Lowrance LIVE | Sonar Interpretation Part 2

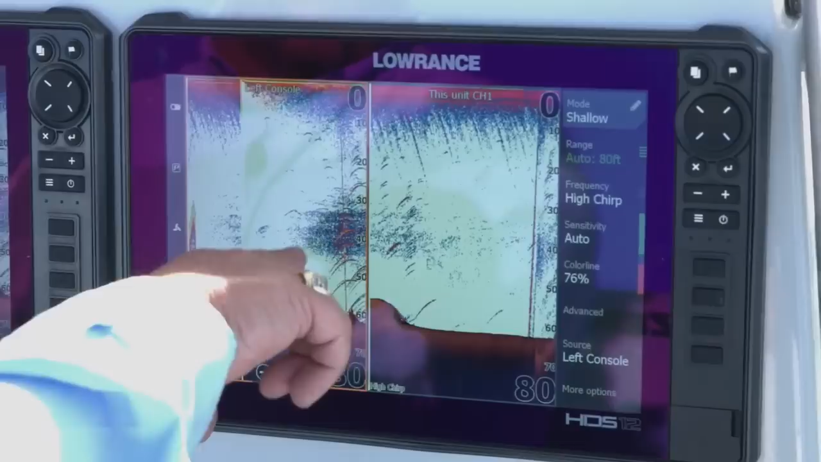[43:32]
You can see in here where we started to see this little bait cloud and stuff.
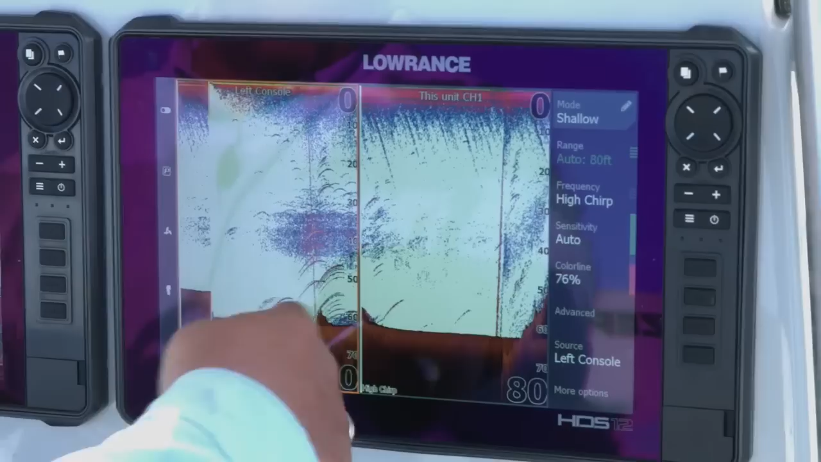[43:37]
Could be a thermal client in here. But you can see where it started to show up here.
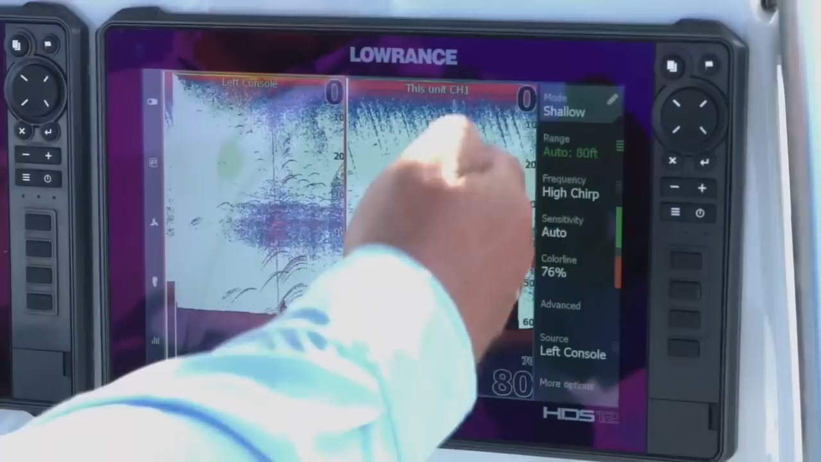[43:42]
And it didn't show up as much on this side on our regular transducer. Not that the regular transducer isn't a good transducer. But like I said, this Airmar is a one kilowatt transducer.
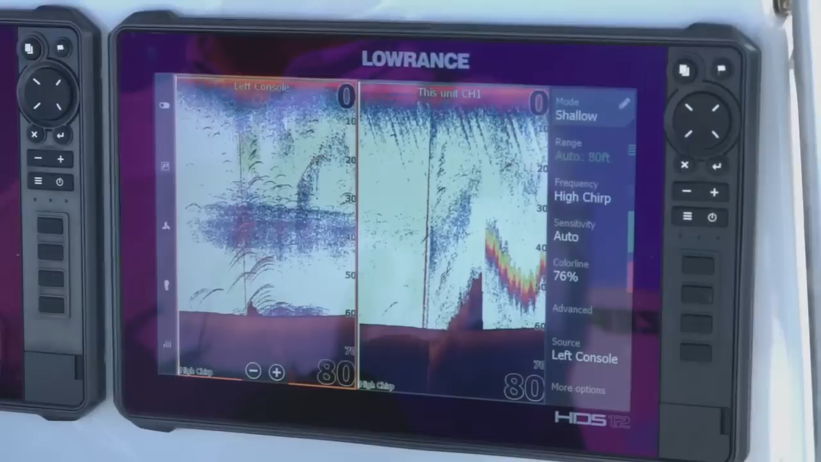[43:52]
So it's putting a thousand watts of power into the water. Here's that interference we were talking about. You can see it spiking up. You can see it spiking down.
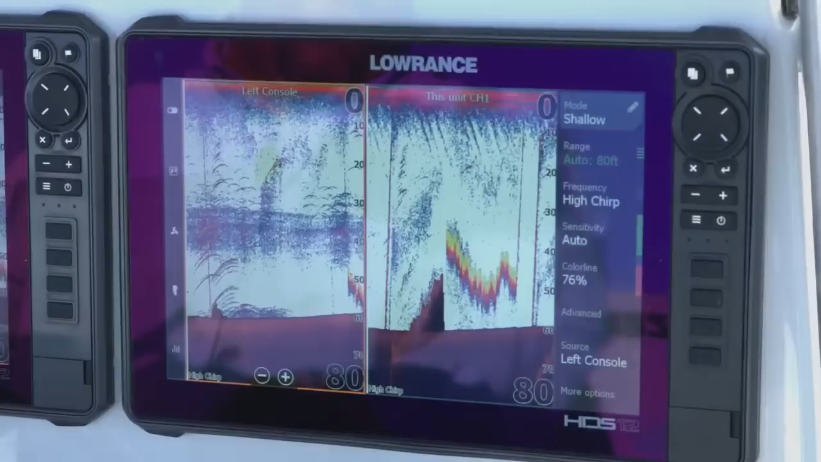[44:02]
And again, now if you watch, still on this left console, I hit stop sonar.
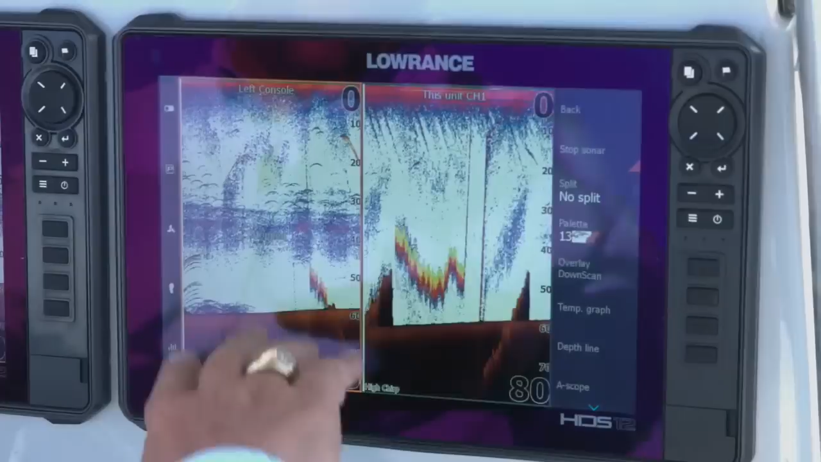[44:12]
Immediately, that interference is gone. So if you see something kind of weird on the screen that you're not used to seeing, nine times out of ten, it's going to be some type of interference. If you have two transducers in the water, a lot of guys that fish fresh water, that they have a trolling motor in the water. If that trolling motor's in the water and that sonar's pinging, and you've got your back, you know,
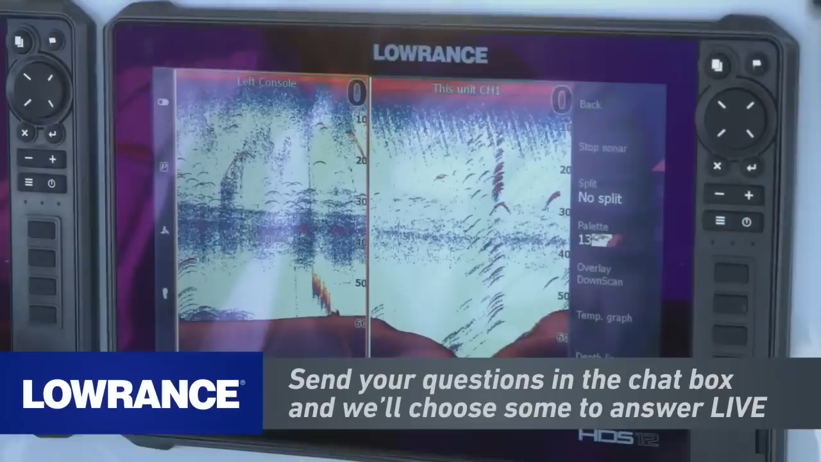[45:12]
You put that transducer in and you seal everything up. So it's not like an everyday use type transducer. You want to use it on the proper type of boat. But like we're talking about, if you have two transducers and they're both pinging that same frequency, that's what's going to cause your interference. That's what's going to show up on the screen. That's what's going to cause, as you can see, we're stopped here.
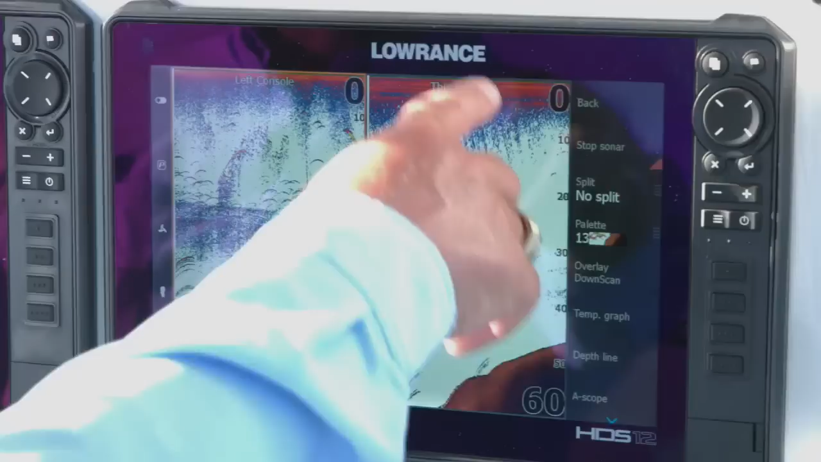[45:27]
We get a nice, good, clean look here. I'm going to go ahead and pop over here.
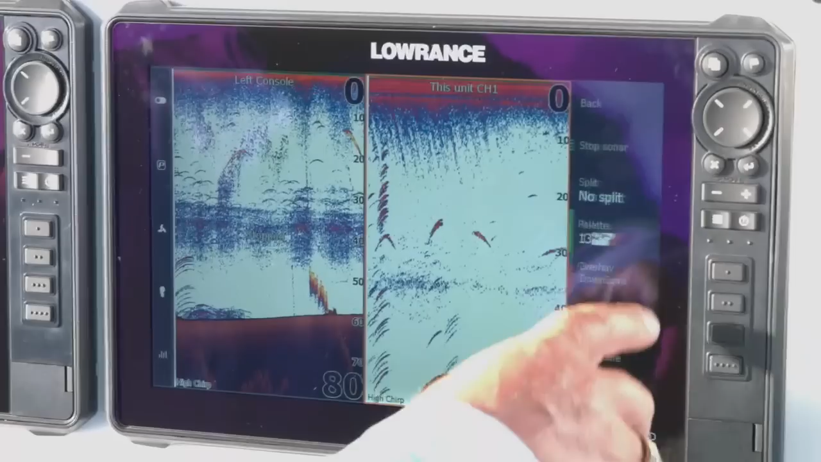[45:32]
I'm going to stop the sonar on this side.
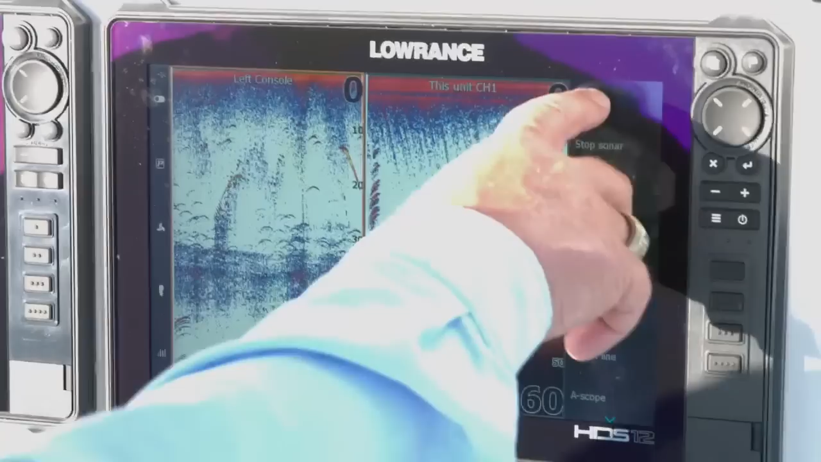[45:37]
I'm going to start the sonar back up on this side. As we look at it, again,
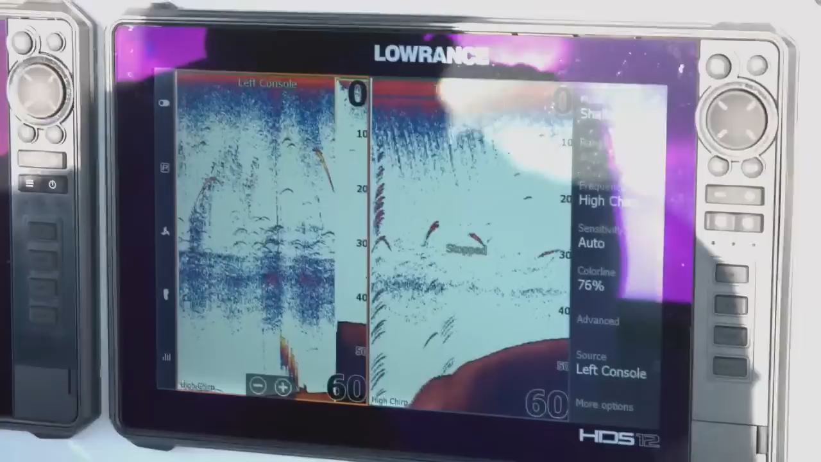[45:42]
you don't see that interference. You see a clean screen. You see these fish 30, 40 feet. So start seeing a thermocline down here. It looks like we got a little bit of a thermocline in here. It's been really hot here lately. We've had a lot of sun. Water temperature is almost 90 degrees here. So as you get into that lower, denser water, it's going to be denser. It's going to be cooler.
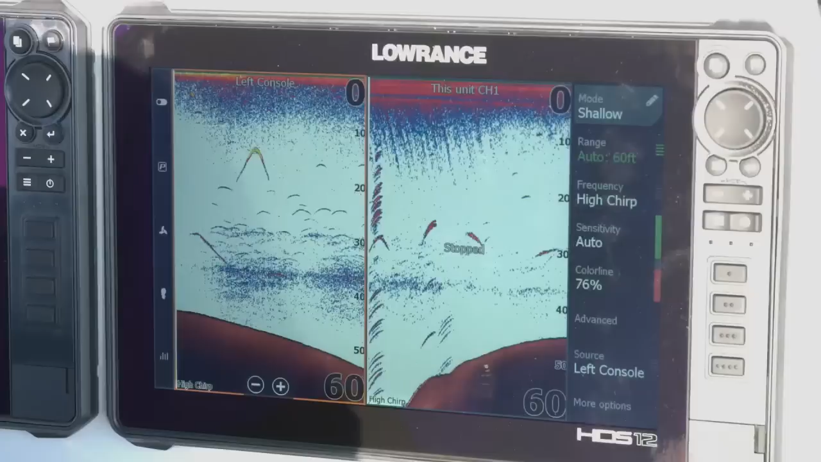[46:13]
So that's what causes your thermoclines to show up on screen.
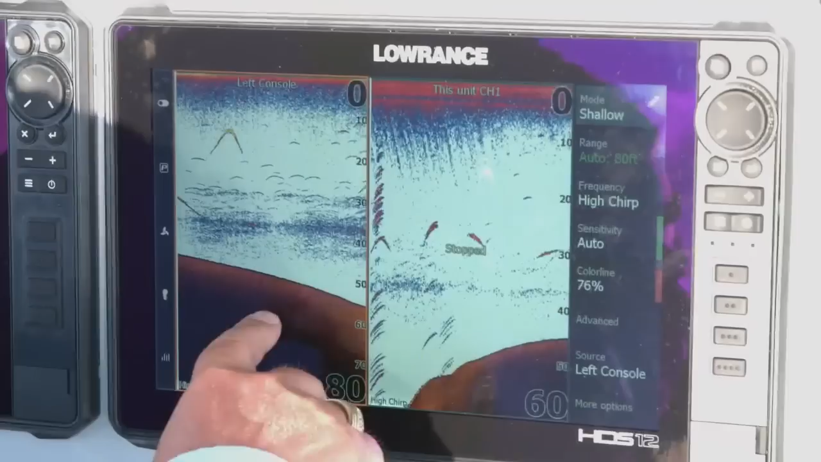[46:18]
So clear cursor.
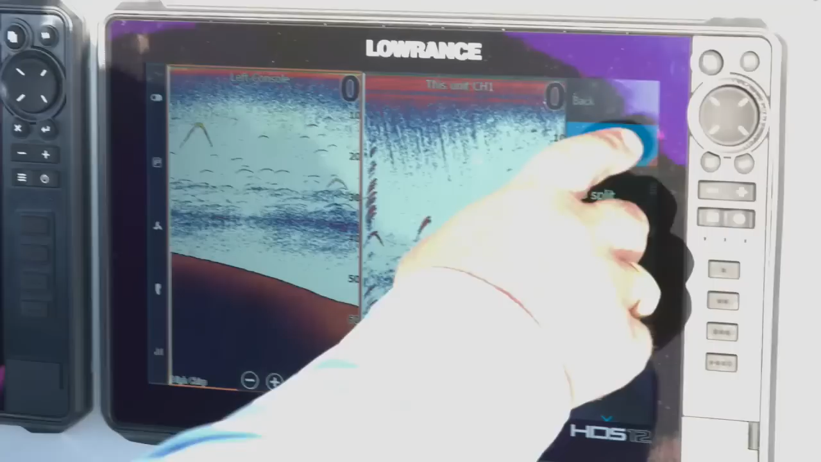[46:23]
I'm going to go ahead and stop sonar on this one so that we don't get any interference. I'm going to turn the sonar back on here.
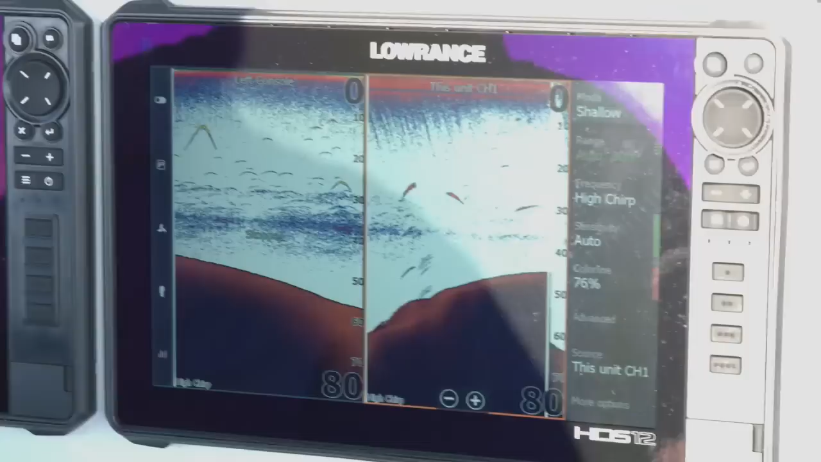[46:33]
I'm going to turn this around a little bit so we can get some better light on the screen.
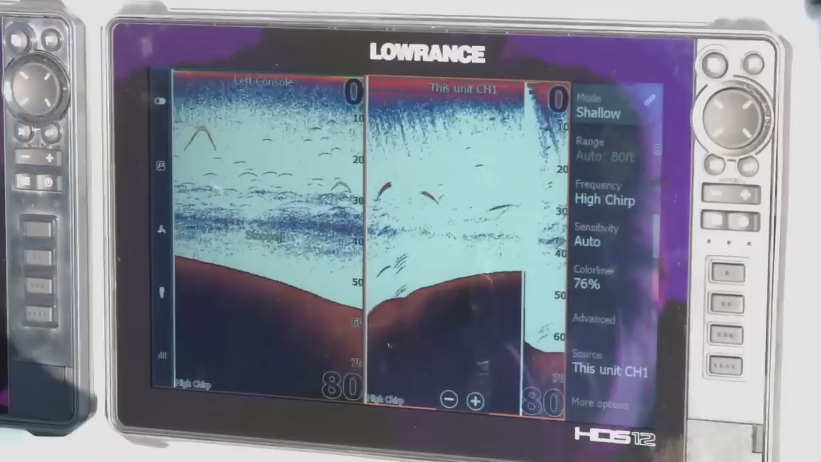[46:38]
Unfortunately, like we said, with it being hot out here, again, beautiful weather, great lake weather,
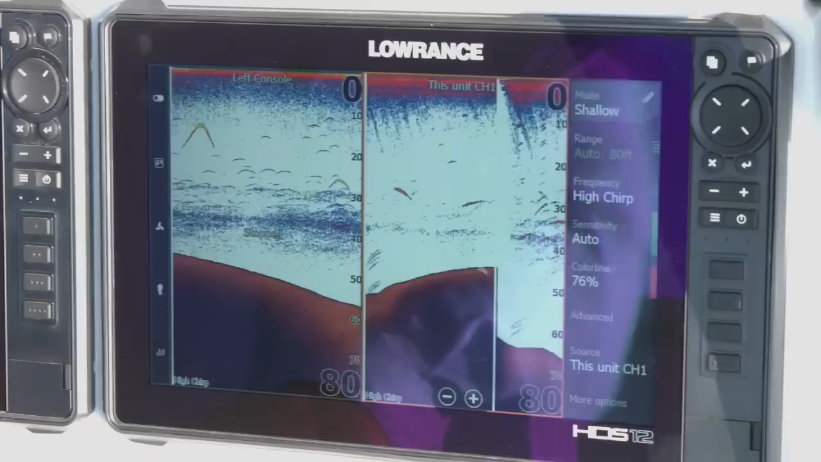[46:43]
but that sun sure does show up on the screen a lot. So let's go ahead and we're going to drive this way a little bit. Does that look good on the screen for you? Perfect.
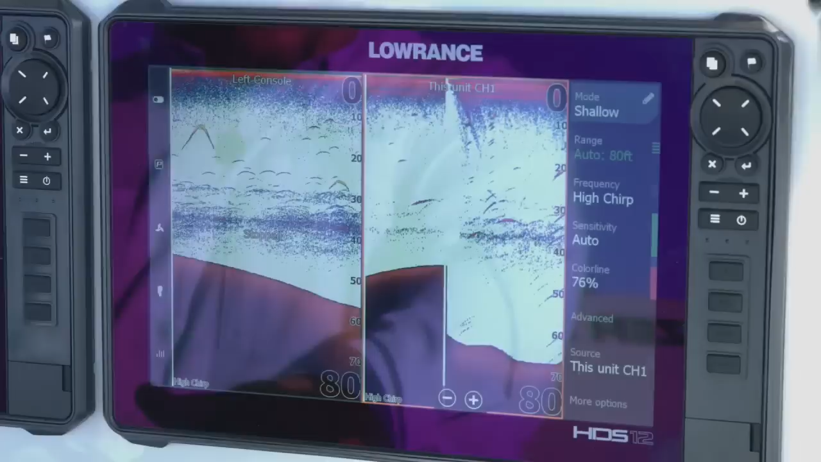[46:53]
So let's talk a little bit about some of our features.